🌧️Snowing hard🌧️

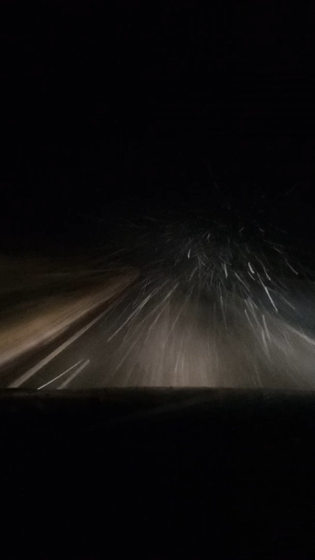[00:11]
look at that, Jesus Christ, we can barely see, yeah, visibly, how far do you think, what would you say the visibility is? Ah, it's just about, in front of us, 20 feet, 30, 40 feet.
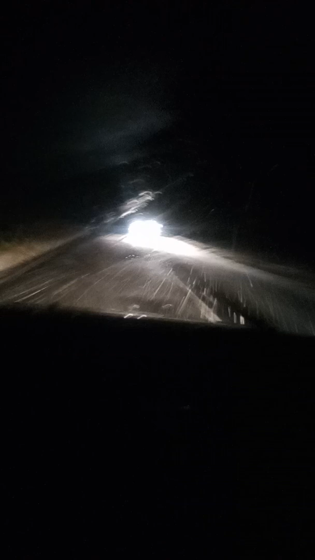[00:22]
Jesus, look at the roads. Ah, 40, it's say 20 now. Oh my god, how is it so heavy? Let me just, let me try and zoom in on the road to get everybody watching, I think.
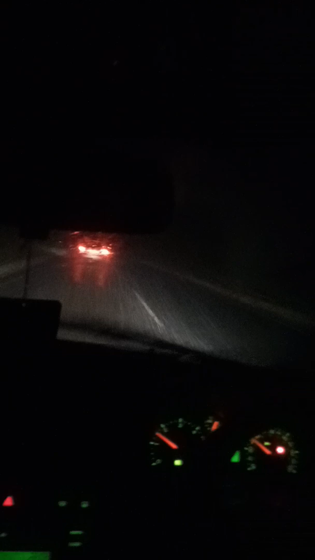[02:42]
No. That guy in front, gonna crash. Holy shit, it's really fucking power. He's gonna crash. He's gonna crash. Oh my God. No, they're not here. Oh, yeah. It's water and ice and snow everywhere, everywhere. He's rolling past that. As you can see, that phantom car in front. I think he's following us, but in reverse. Much better. Oh shit. Yeah, you can see the snow coming down now, boy.